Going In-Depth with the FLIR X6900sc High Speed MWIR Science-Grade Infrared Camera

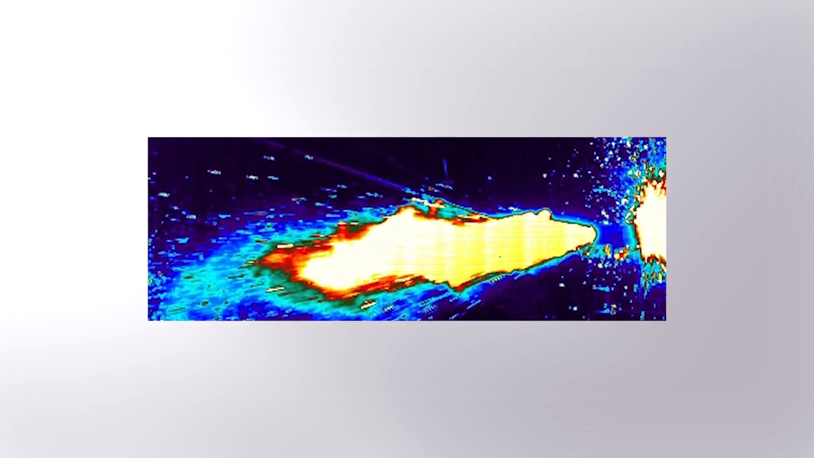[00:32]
The new FLIR X6900 high speed mid wave infrared camera is a perfect tool to solve these high speed applications. The camera has many of the same high performance features found on high speed visible cameras.
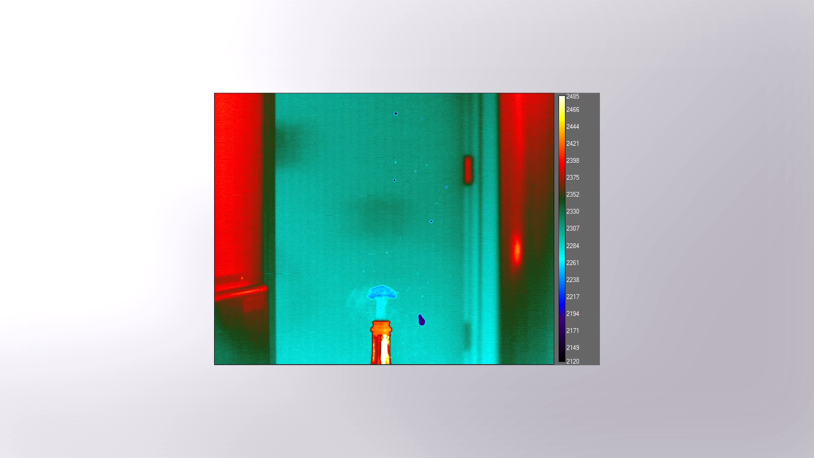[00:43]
For example, the X6900SC offers blazing fast 1000 frames per second full resolution recording to on camera RAM for up to 26 seconds.
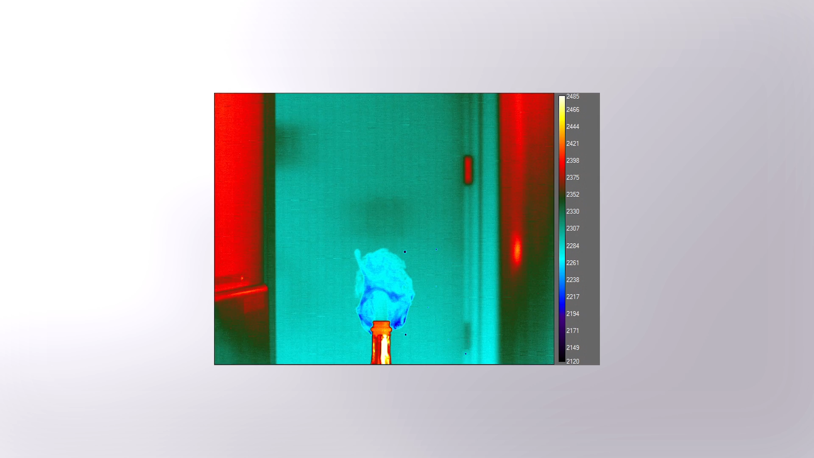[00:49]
The RAM data can then be transferred to a PC or the integrated solid state drive or SSD drive making the camera quickly ready for the next test.